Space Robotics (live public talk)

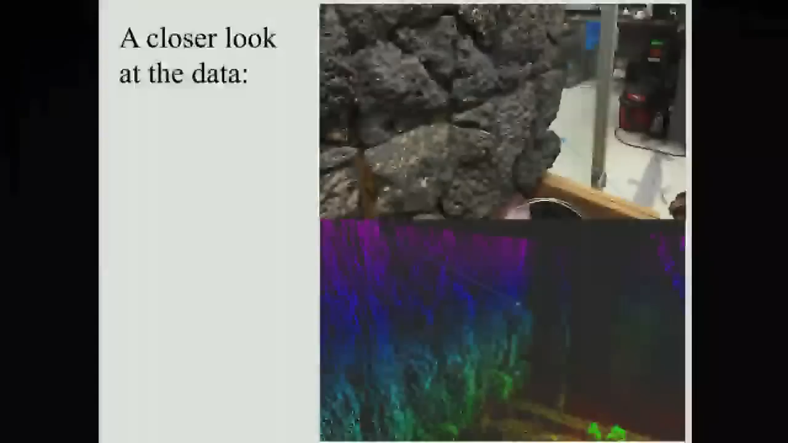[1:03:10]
We're interested in this for some of our rock-climbing robots as well. This is the kind of thing you get back. And we're interested in ways to visualize that data besides just showing it on a computer screen.
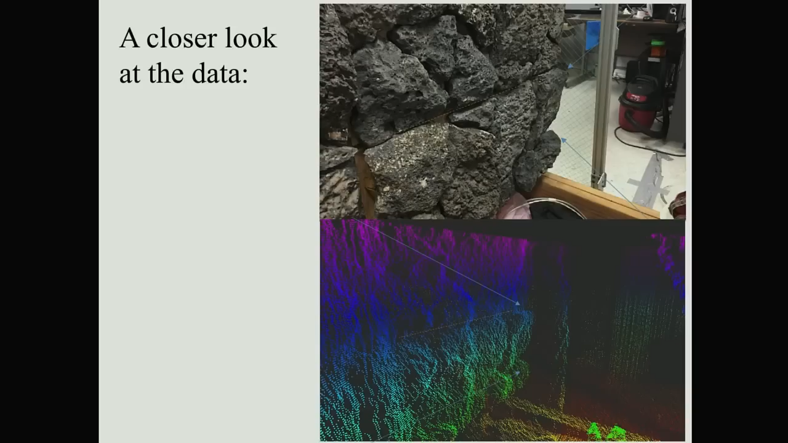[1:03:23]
So we may try and integrate it into some of those virtual reality goggles so you could actually have a scientist be inside that fissure where they would never fit. These fissures are only about 20 to 30 centimeters wide.